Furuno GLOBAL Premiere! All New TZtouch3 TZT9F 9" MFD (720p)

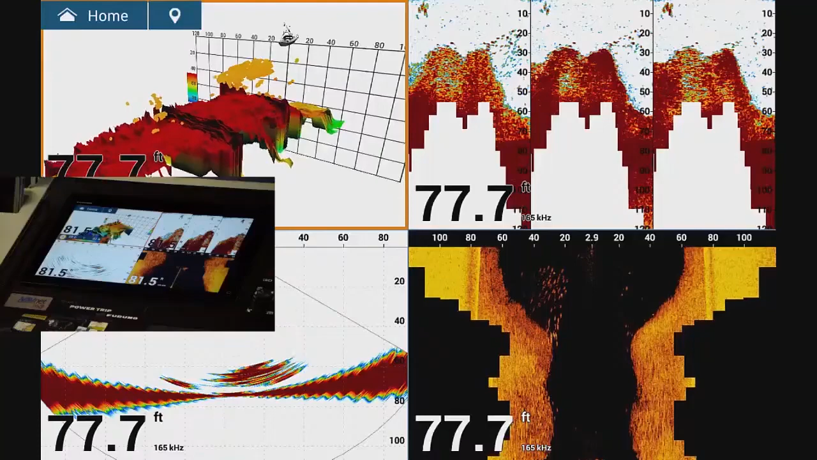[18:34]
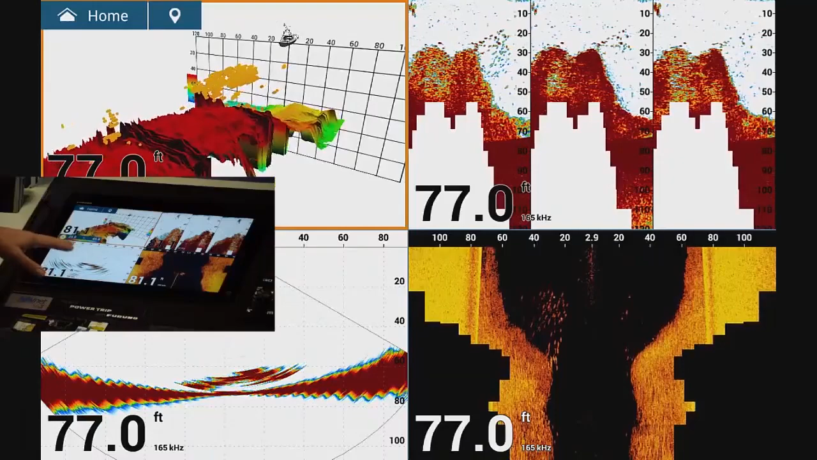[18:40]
On screen: depth 77.0 ft
We have the, down on the lower left, we have the cross-sectional view, which is essentially a live view. If you slice the water column in half, you can look at it live.
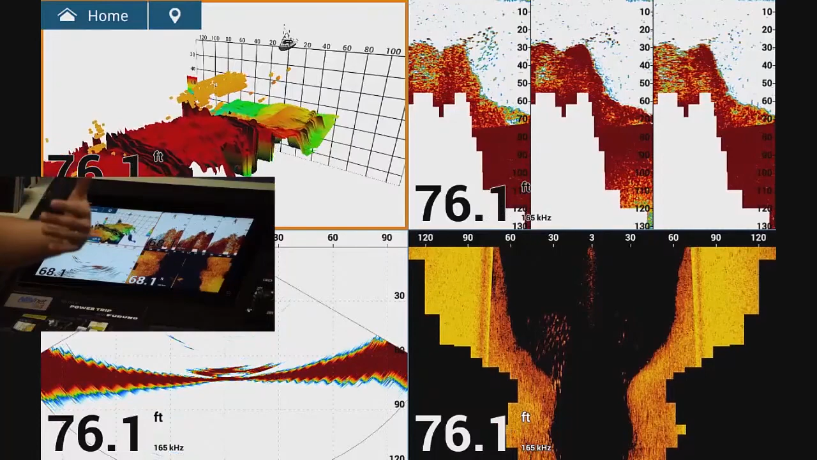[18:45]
On screen: depth 76.1 ft
And then we've got the traditional sight scan view.
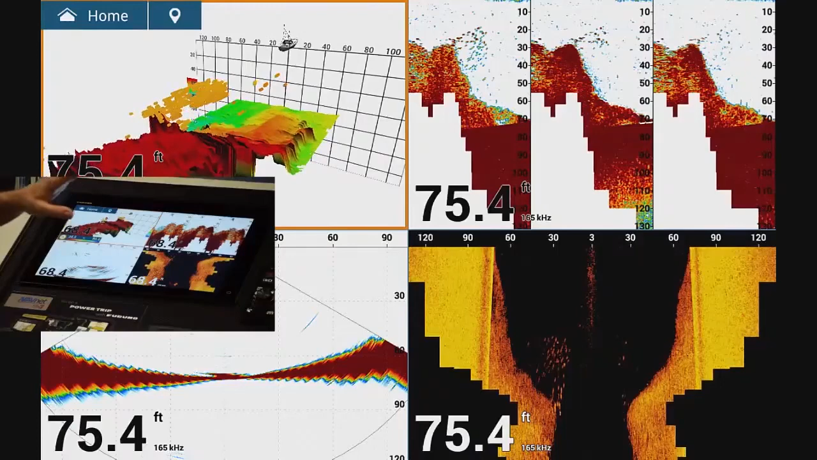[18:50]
On screen: depth 75.4 ft
Now, keep in mind that all of these are, this data is not coming from the built-in transducer that you have on the boat.
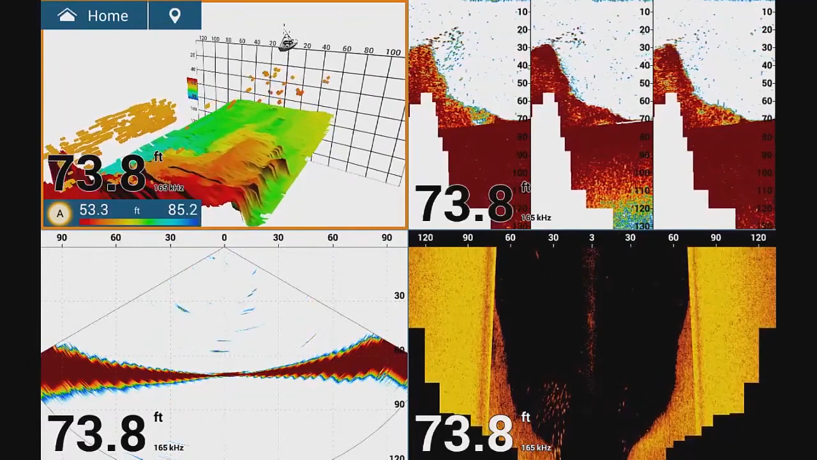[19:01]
On screen: depth 73.8 ft
It's coming from a special transducer for the DFF3D. So you'd have to install that second transducer if you already have one.
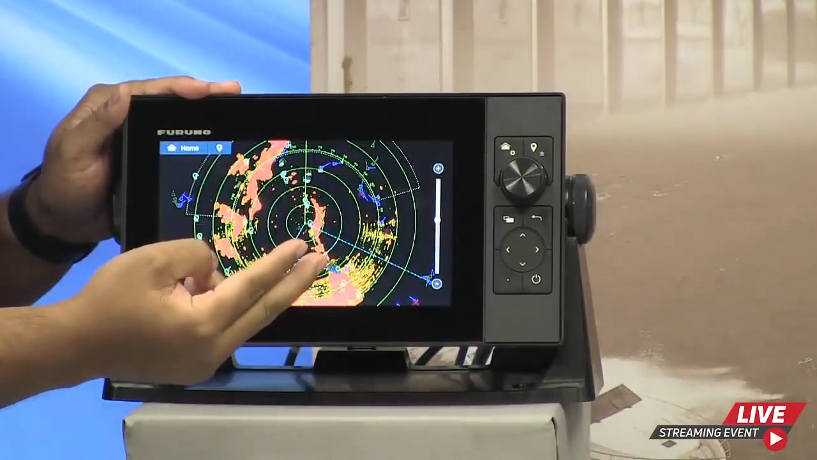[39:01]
doing a two-finger touch if you want to control the radar and bring it right back. And if you have engine data coming in through NMEA 2000,
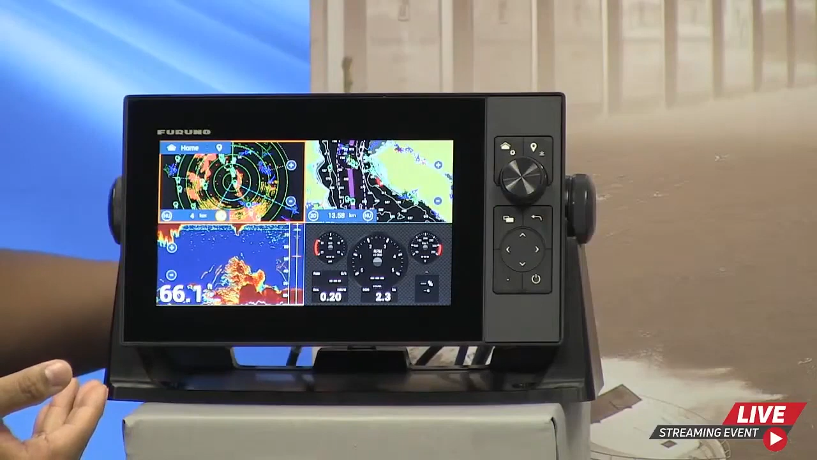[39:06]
you can go into your instrument page, which is on the corner.
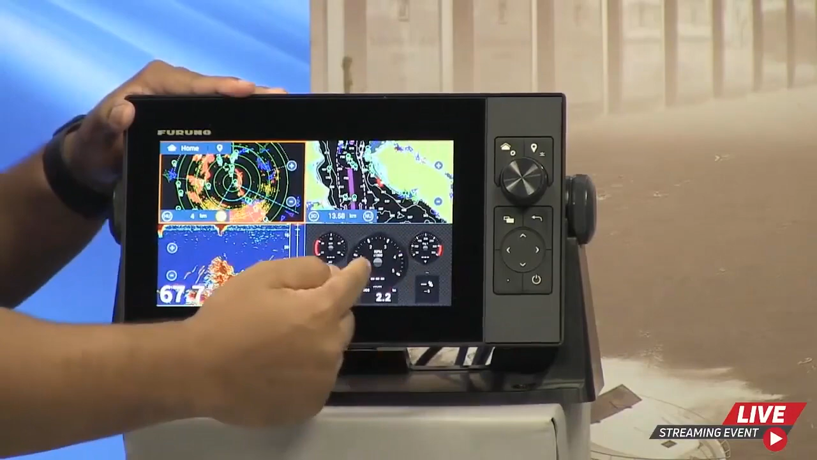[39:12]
You can tap onto it, okay?